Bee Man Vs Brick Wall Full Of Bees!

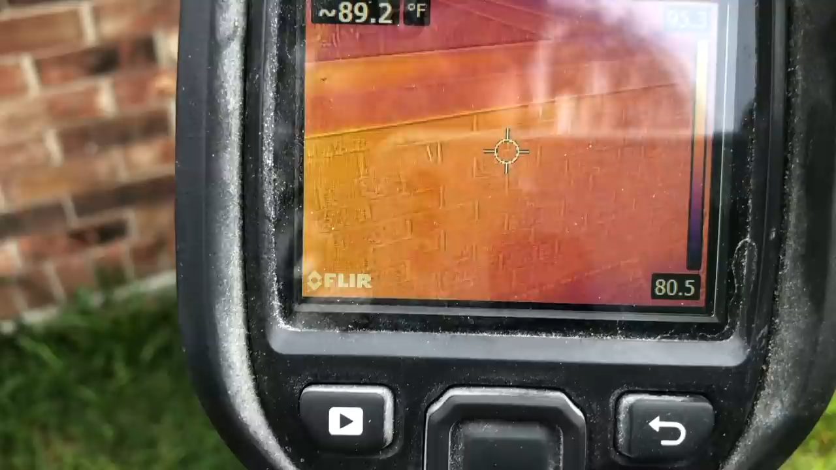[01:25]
On screen: spot 89.2°F
So we got some yellow here, see? I don't know how this is coming in, but and then it kind of stops over here.
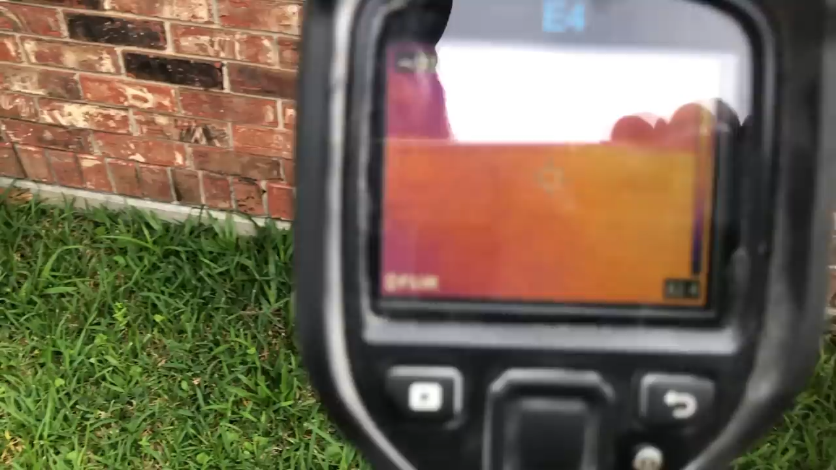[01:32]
Gets a, well, we still have yellow. So yeah, hypothetically, I mean, we're gonna get some heat transference because this is brick,
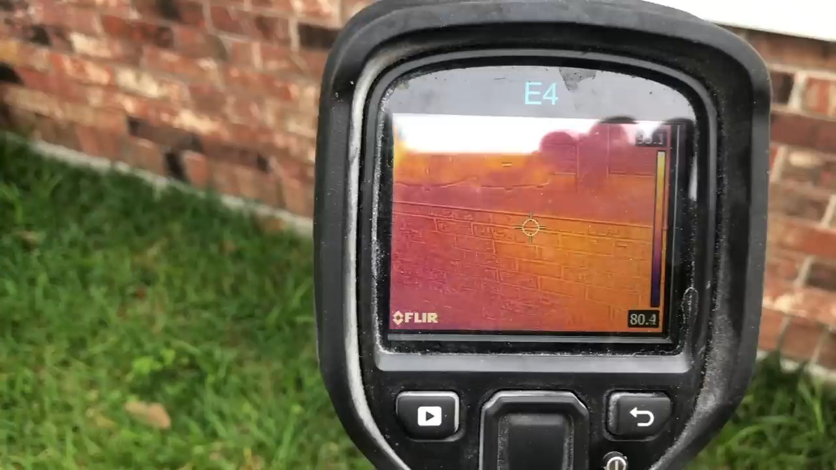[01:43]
but from here, so that's where that post, a little bit past that post,
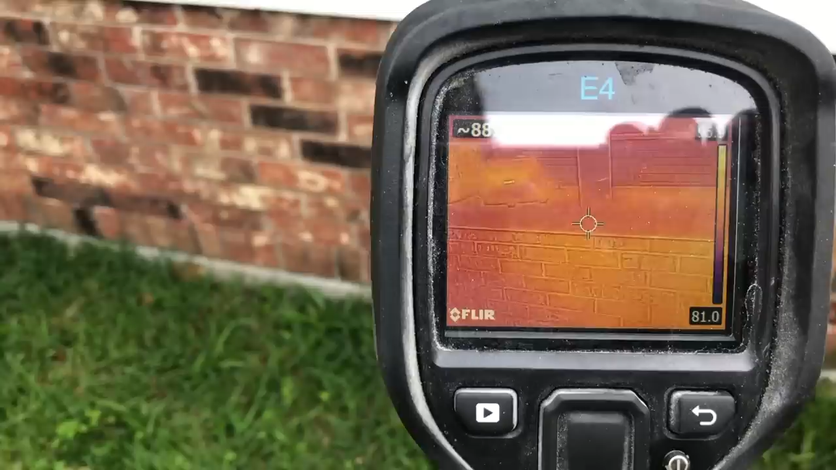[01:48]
to all the way to, looks like about maybe here.
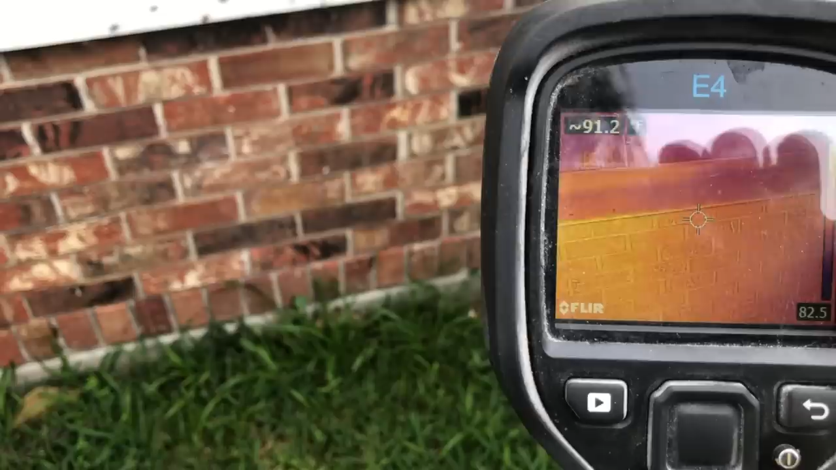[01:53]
Wow, so that's a good, maybe 4.5 feet, okay?